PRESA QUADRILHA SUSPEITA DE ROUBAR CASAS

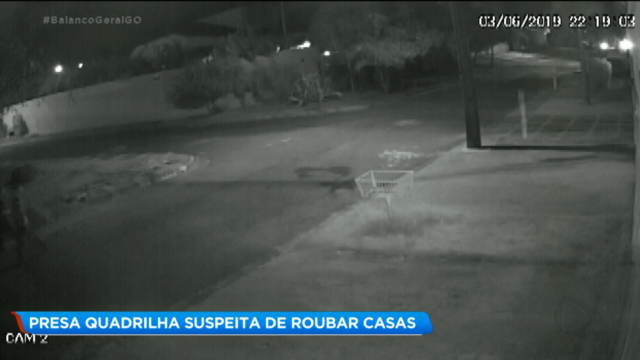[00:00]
3 de junho, 10h19 da noite. Dois homens passam caminhando tranquilamente. No minuto seguinte, eles voltam. Segundo a polícia, os criminosos estavam escolhendo o próximo alvo.